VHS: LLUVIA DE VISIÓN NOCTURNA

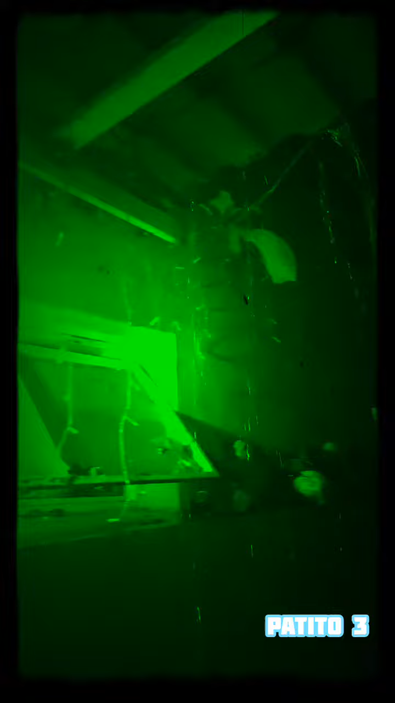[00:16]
se ve bien padre como cascada y los buen caen granizos, ¿verdad que sí, primo?